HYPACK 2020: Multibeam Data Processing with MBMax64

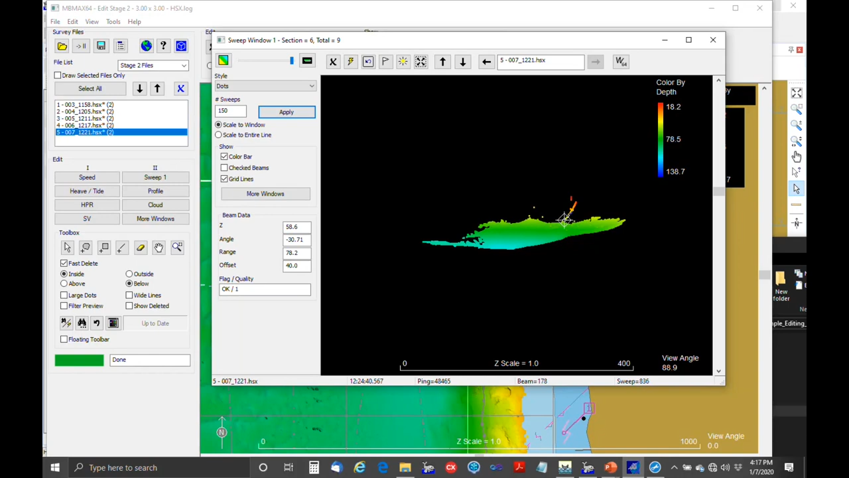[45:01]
But it's good for cleaning up these obvious things. And just, you know, for example, we've got this here. And I think pretty much every filter we have in this program, automatic filter, is going to say, I'm going to take that out. That's, you know, that's not there. That's not real. But what it is, is like an anchor chain. So it is real. And even though the... So that's where you've got to be careful with the automatic editing,
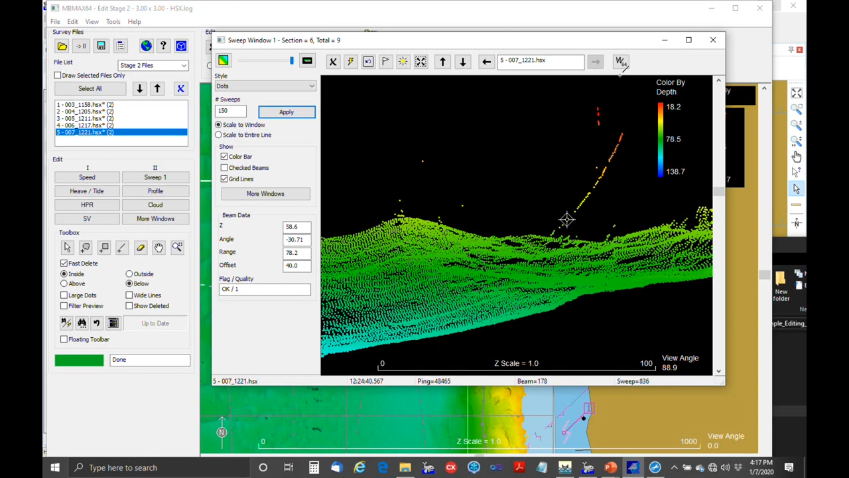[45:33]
is that, you know, sometimes it'll take out things that you want to leave in. Okay, so that's the sweep window. We actually have a second one, which is the single sweep window. And that's if you really want to dive down into your data. This just shows a single sweep or ping at a time. It's available. I don't know how useful it is.
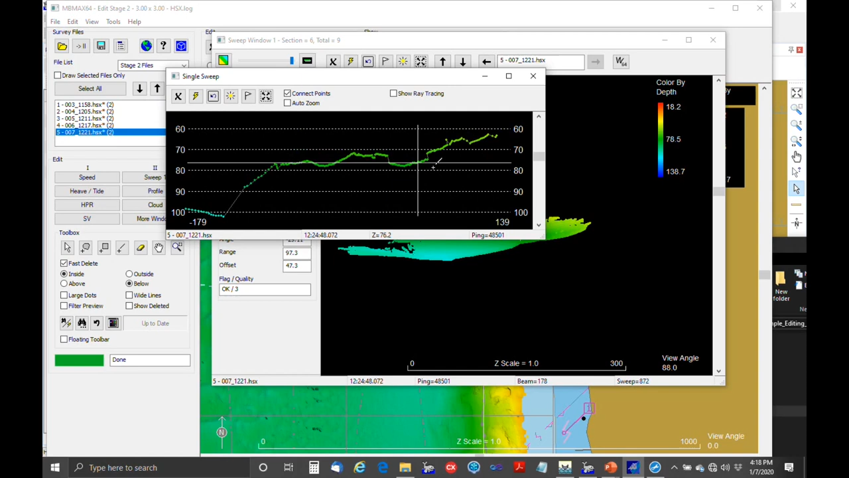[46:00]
But one of the things you can do in here is click on this and show ray tracing. And so what this is supposed to do is actually show the way that the sound bends through water. But unfortunately, at the scales we work in, usually it's not visible in here.
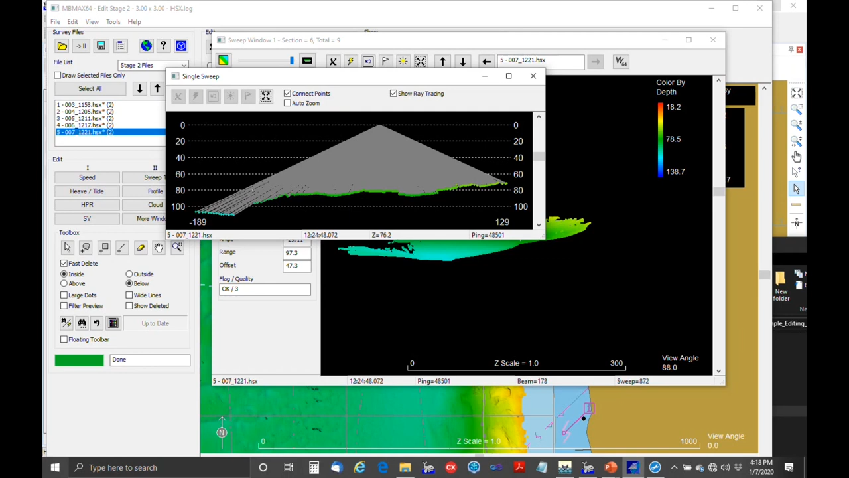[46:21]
But I know Stroud did a nice job explaining the refraction and issues that you can come up with in his presentation this morning. Okay. And if there's questions, feel free to chime in. We have a second sweep window. So these work in tandem, if that's useful to you.
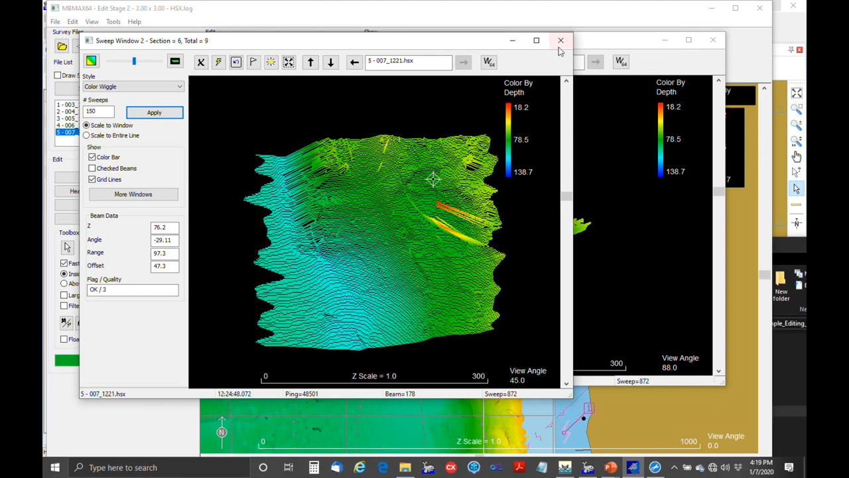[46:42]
And then we have, let's see, more windows. Let's just look at this imagery window. So way back at the very beginning there was the check box that said to load the side scan data if it's available. And because it takes up, you know, significant space, we don't, you know, sometimes you don't want to load it. But it can be quite useful.
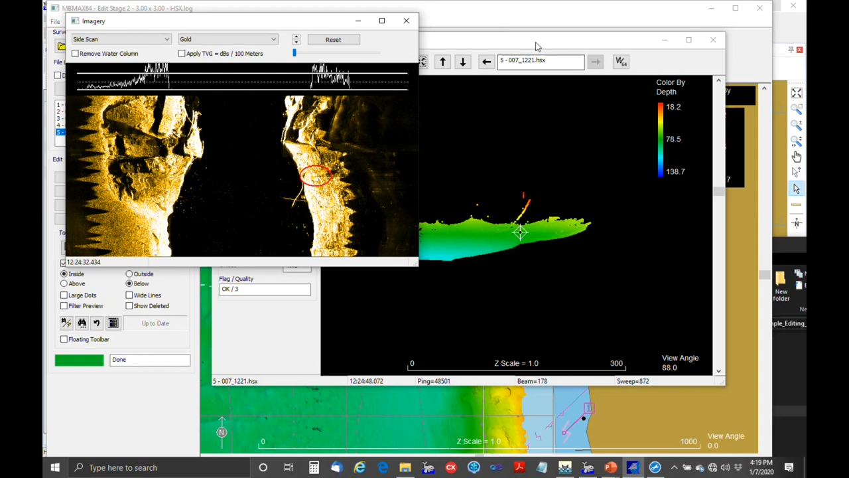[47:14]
So, for example, if I'm looking at the bathymetry and I click here, I go over to the side scan,
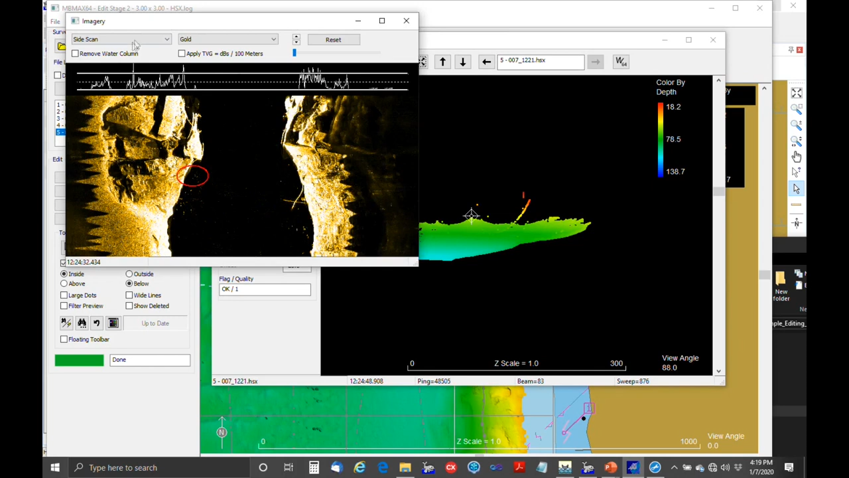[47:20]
and it shows the vicinity of where I clicked. And, you know, these are cases of, you know,
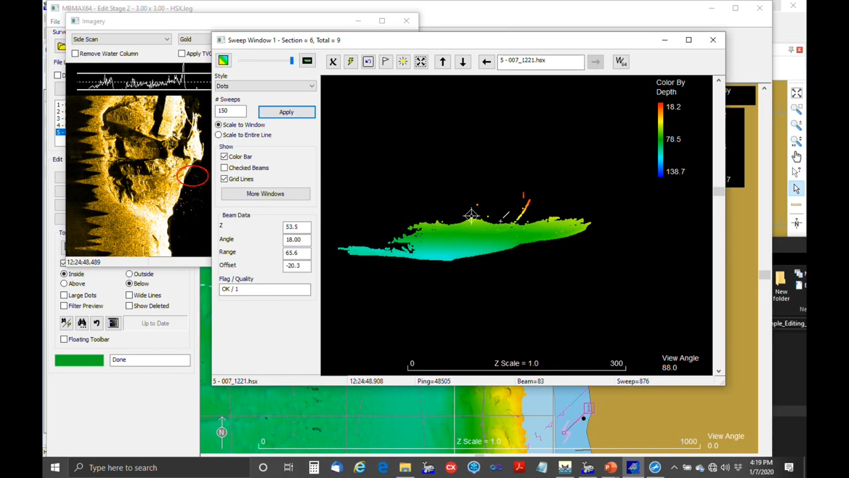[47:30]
very obvious
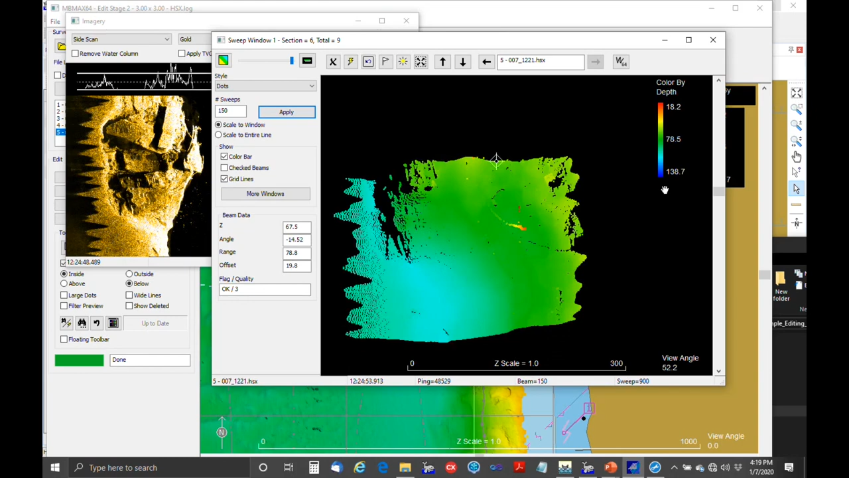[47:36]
features on the bottom. So if we click on that, you know, it shows up over here. But in a lot of cases, it's not nearly this obvious, and that's when that becomes handy. So you can show side scan that's available, or you can show this beam average backscatter. This usually isn't as good as the side scan, but...
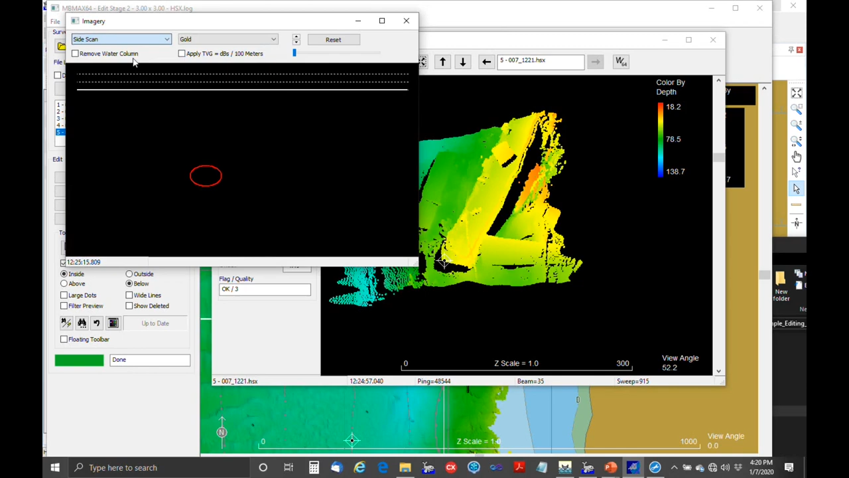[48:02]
More windows, the water column, if you're, you know, if you're collecting that, you can look at that here.
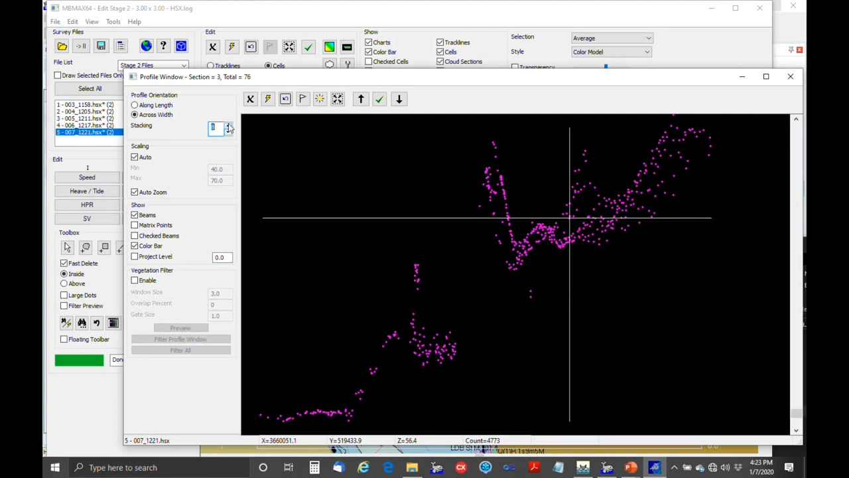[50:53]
And you can just increase that up until, you know, until it appears that it's, you know, past the point of usefulness.